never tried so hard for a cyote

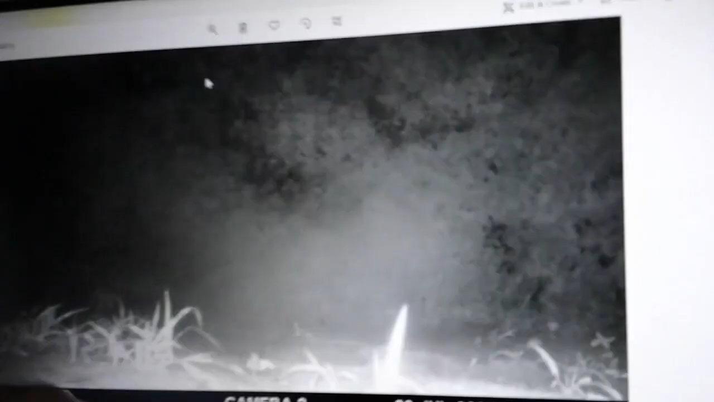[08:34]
Starts there's at one right 9 there. O'clock.
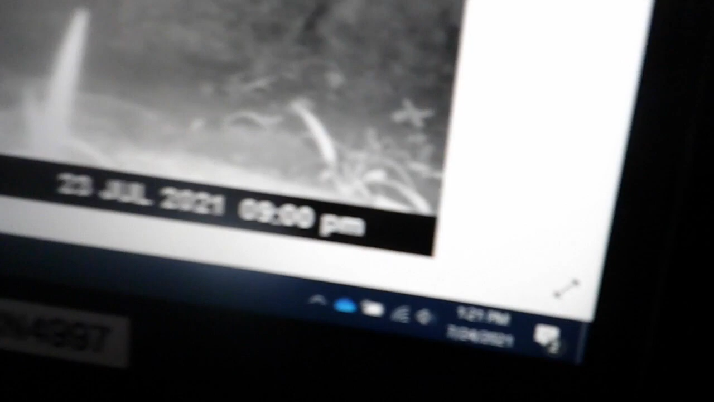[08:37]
Look, there's something right there. You can kind of.
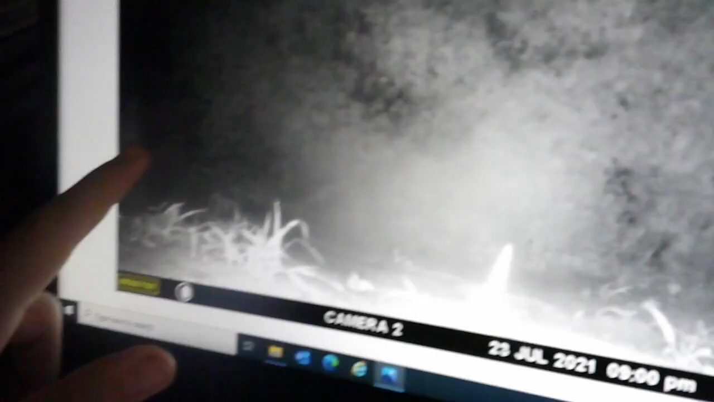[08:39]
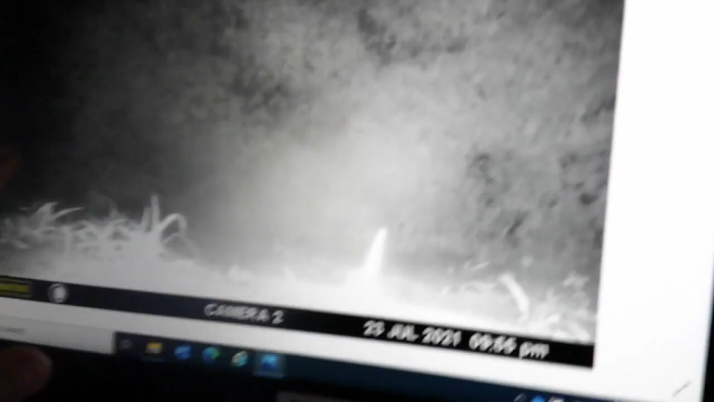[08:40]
And then we got nothing here. Then we got boom.
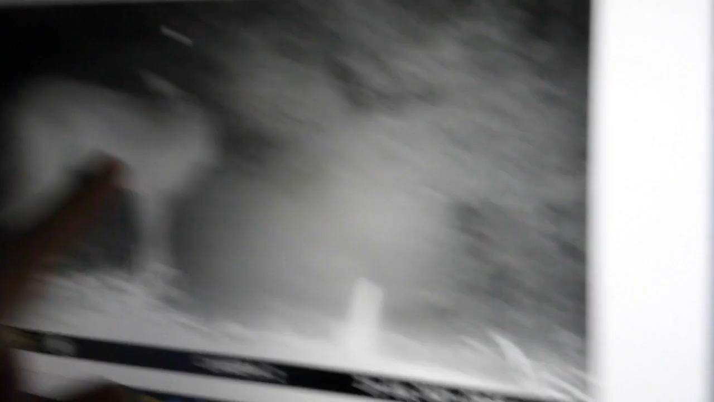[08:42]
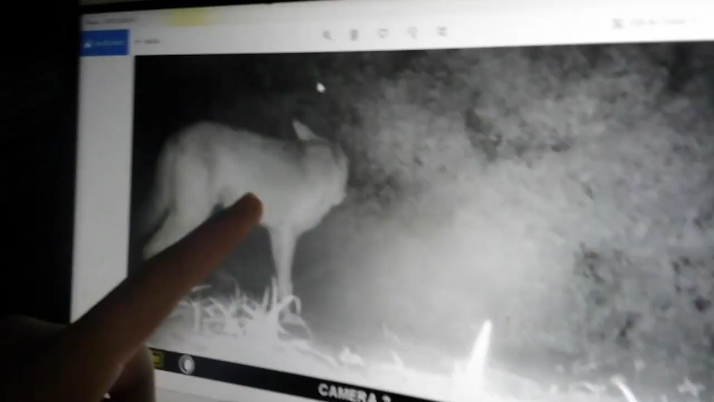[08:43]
Coyote.
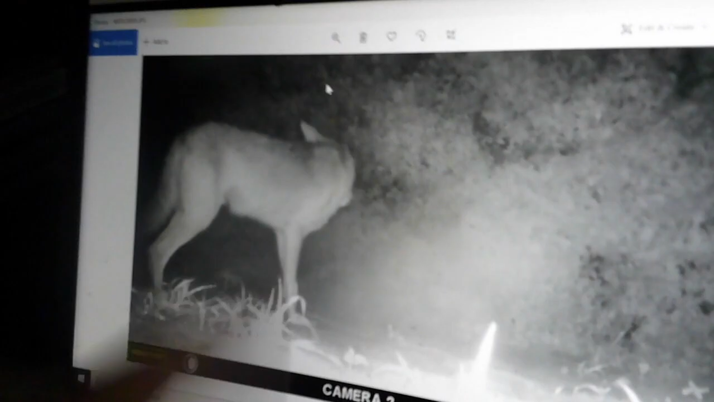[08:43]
Right coyote. There. Big go one. To the next picture.
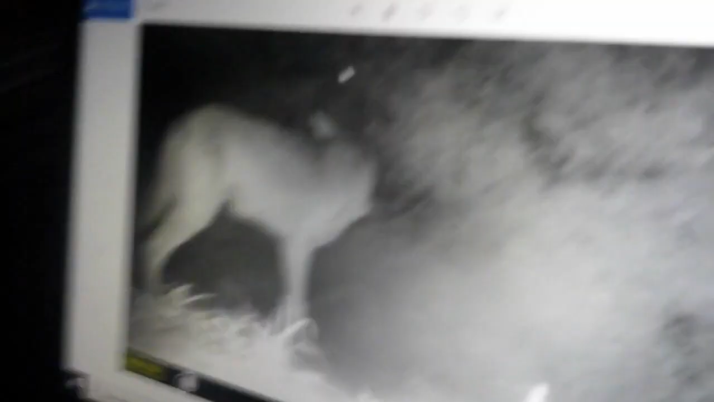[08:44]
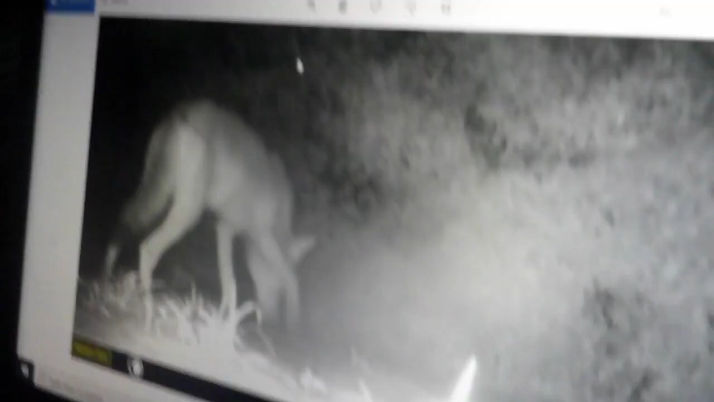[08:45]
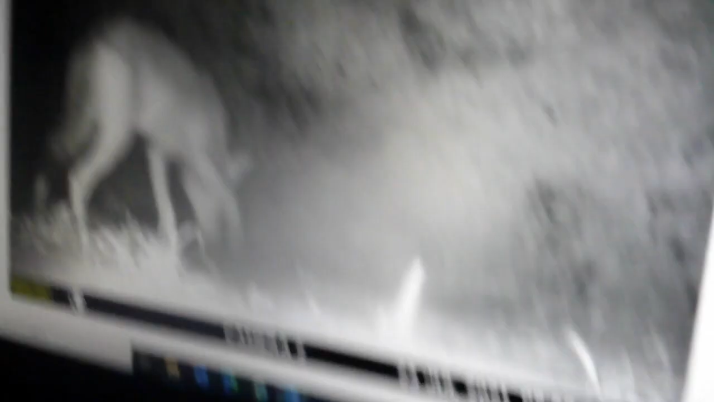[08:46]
You show them how long he was there.
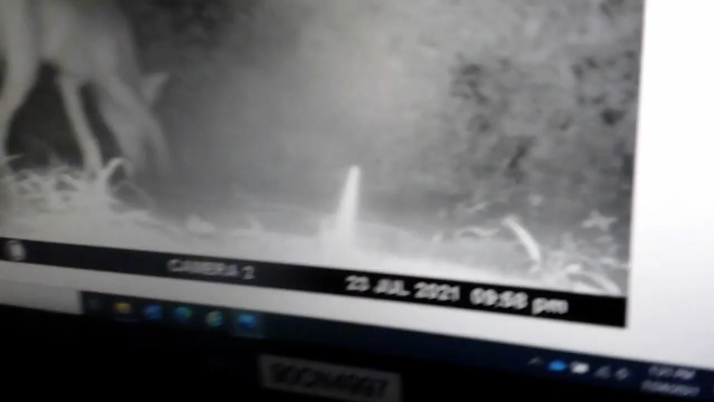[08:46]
9:58.
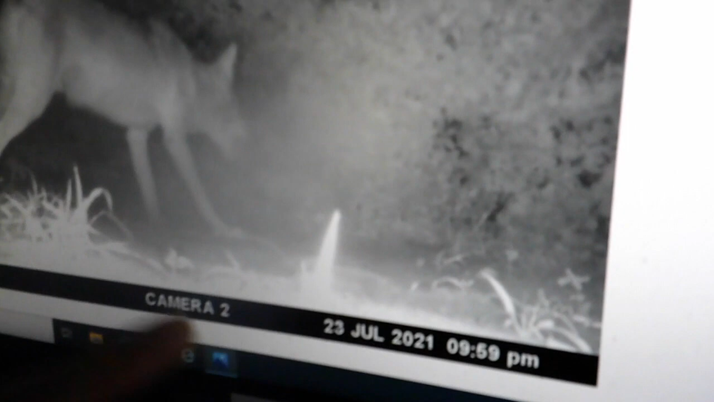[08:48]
We got 9:58. 9:59. 10 o'clock. 10:01. He's running away.
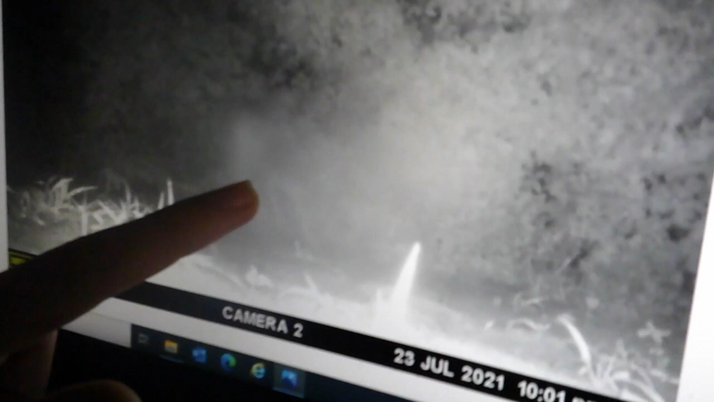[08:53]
Looks like he got scared or something. Then we got 10:02.
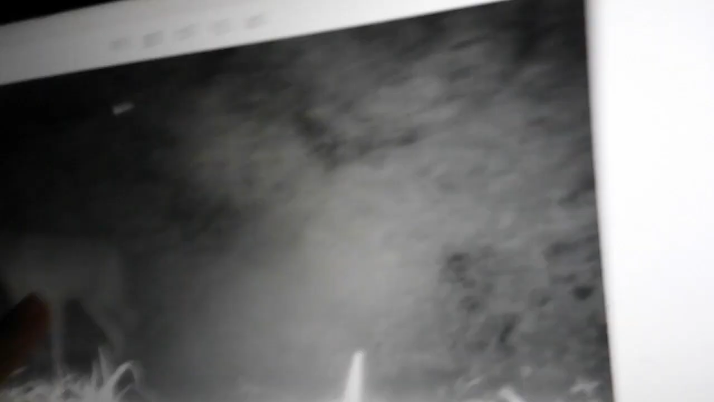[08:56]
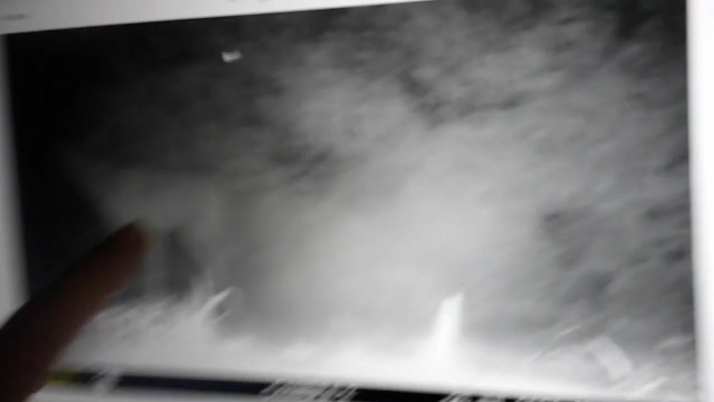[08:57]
10:03.
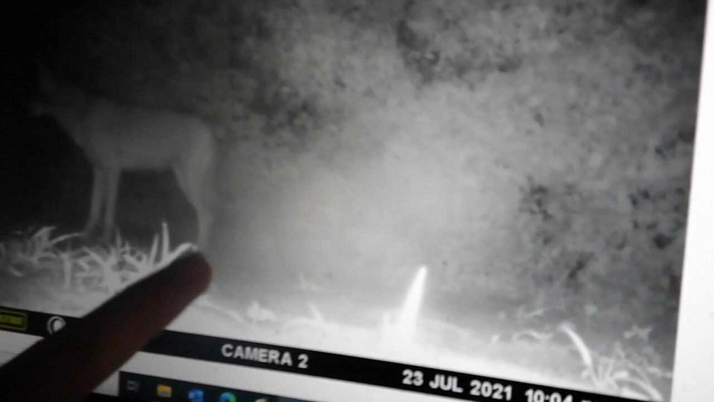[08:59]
10:04, 10:05, I don't know, blurry.
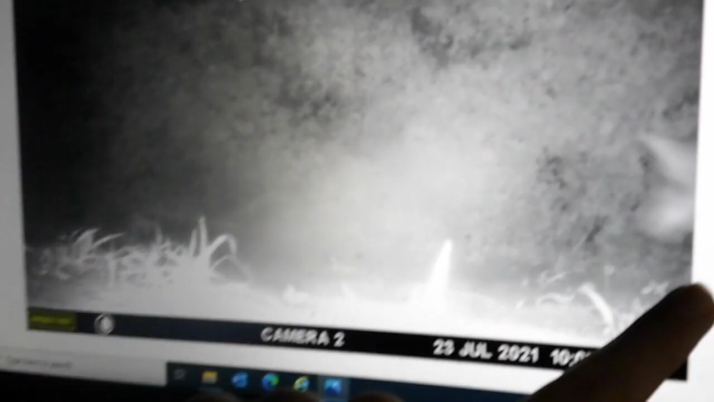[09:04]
10:07 looks like he was maybe walking away or someone else coming back in. We got 10:08.
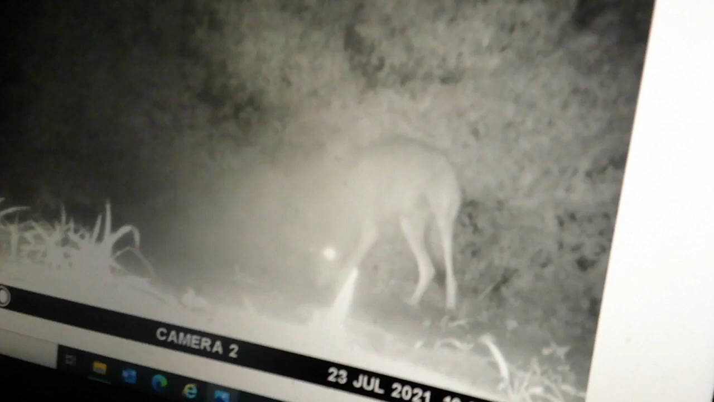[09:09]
That looks like a smaller coyote. It does look like a smaller one. So we think we have two on there.
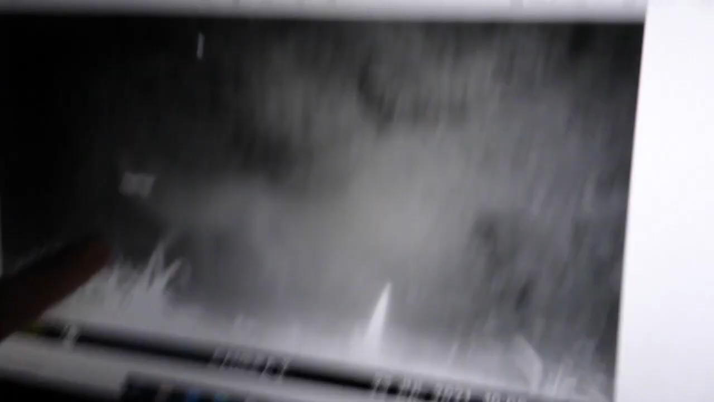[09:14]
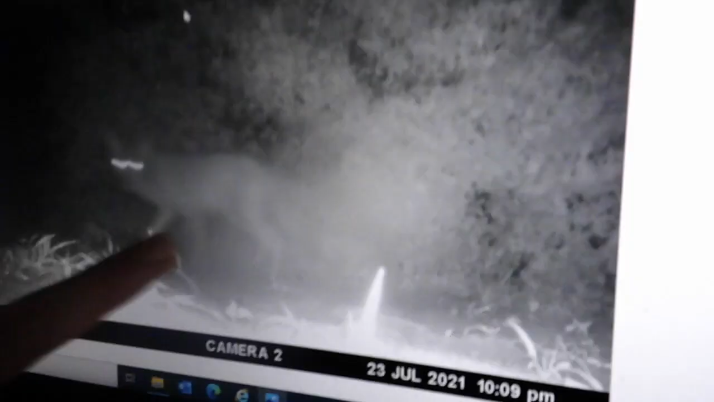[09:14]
So then we got 10:09, then we got a big time gap, 4:53, one right there. So, all right. And that's about so it.